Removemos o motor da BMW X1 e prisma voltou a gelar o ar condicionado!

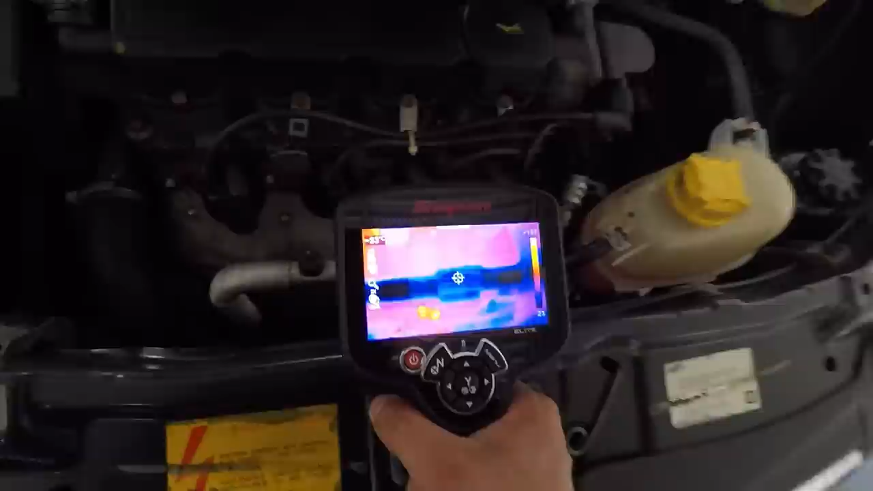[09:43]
Olha a temperatura da mangueira aqui, ó. Tá baixando já.
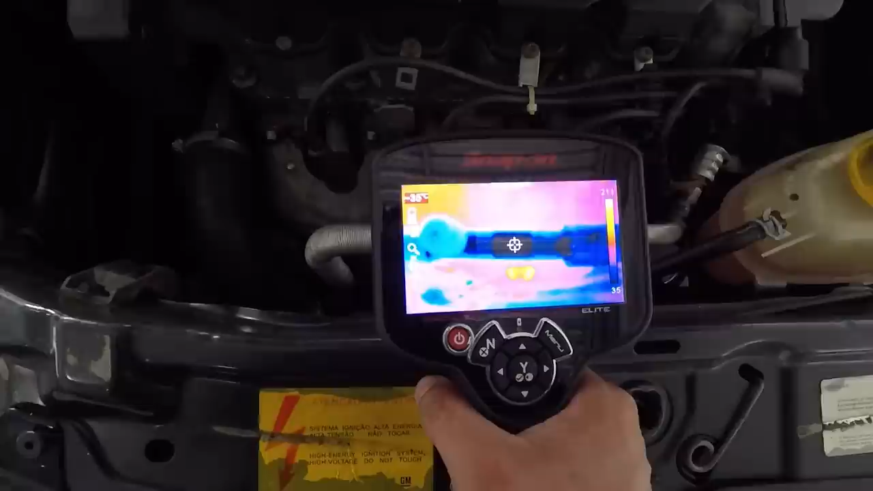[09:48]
35 graus, 36 graus lá embaixo, ó. 130 graus. Aqui já tá bem gelado, ó. Só que o calorzão aí engana a nossa câmera, né?
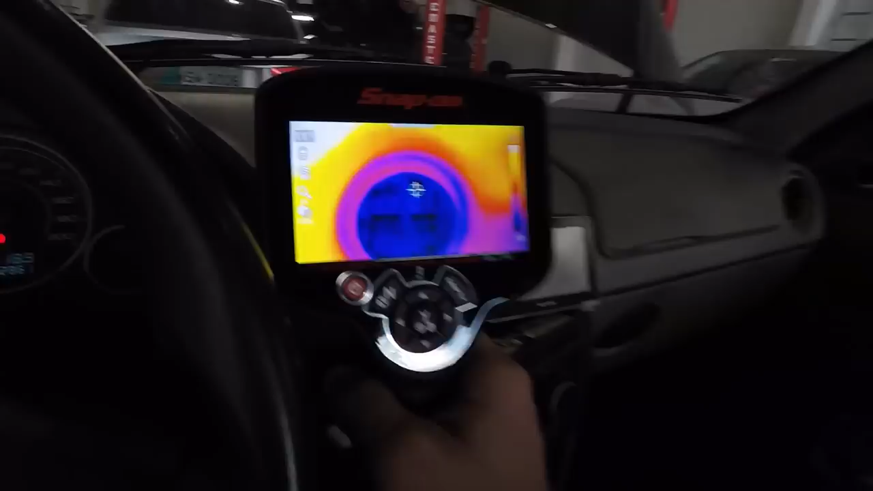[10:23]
10, 11 graus aí. É um ar de prisma, tá?
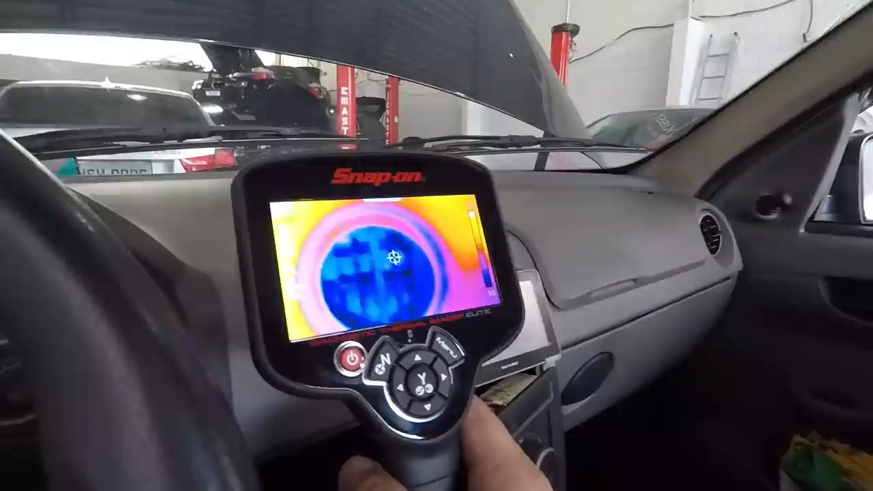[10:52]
Esses termômetros de infravermelho e coisa que nesse aqui, que é laser, tudo enfermelho...
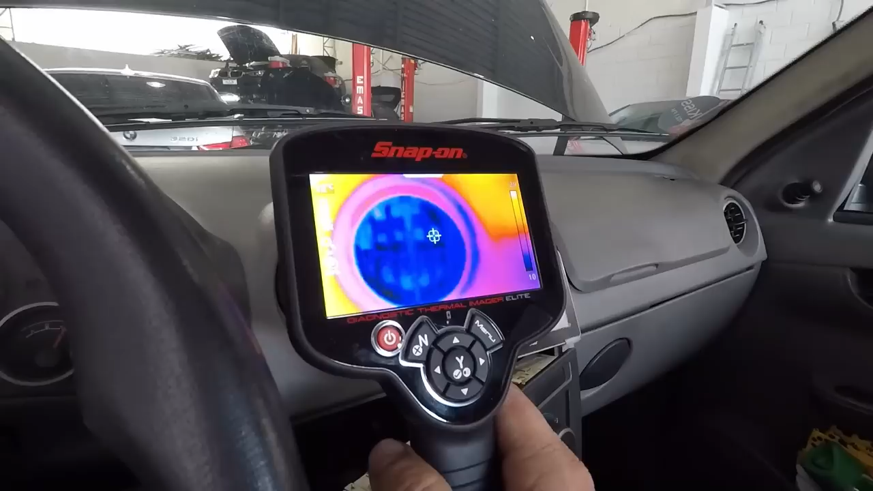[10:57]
Não é o melhor indicado pra gente ver isso, tá?